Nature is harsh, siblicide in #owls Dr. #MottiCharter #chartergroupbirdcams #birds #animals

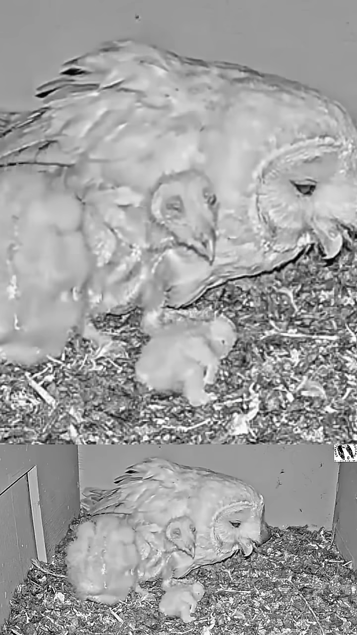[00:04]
This happens because they're hungry and there's not enough food. The mother can only feed what prey she gets from the father and there just simply was not enough and unfortunately as you can see here one of the nestlings
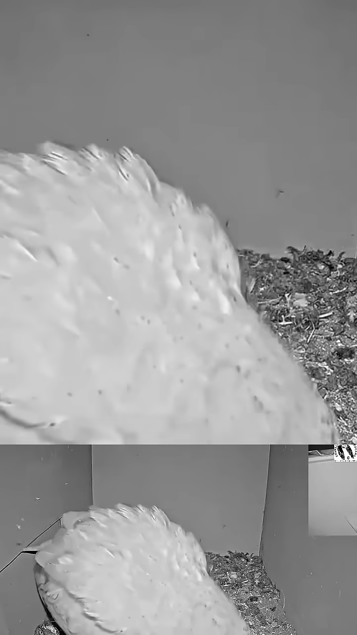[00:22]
died and it's called sibilicide and at that after the nestling dies the mother goes on to feed it to the other nestlings.
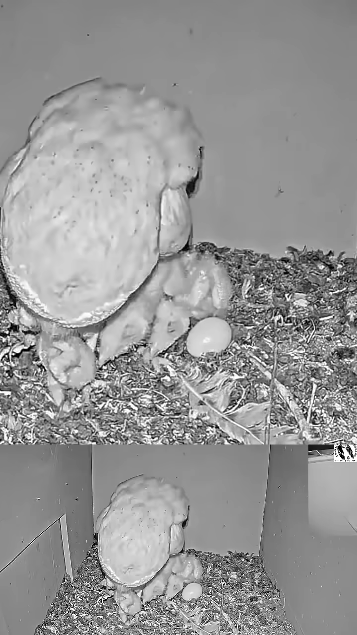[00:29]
This is always hard and traumatic and harsh to see but it's just a part of nature. By dying it reduces competition with the other siblings and provides substance but more importantly
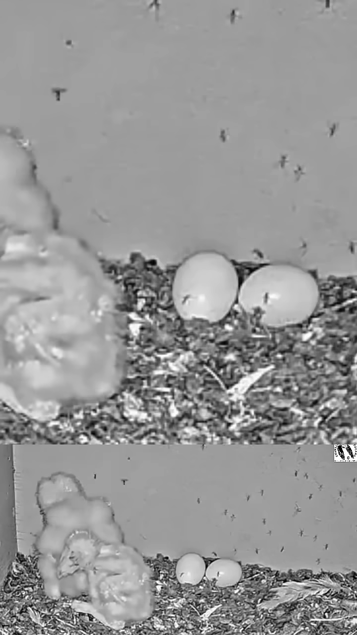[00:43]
it reduces competition later and the ones that survive have a better chance. Then the other type of sibilicide here is the older nestling ate the smaller one while it's actually still alive which is harsh and horrible to think about it and even watch but this is the reality of nature and by doing so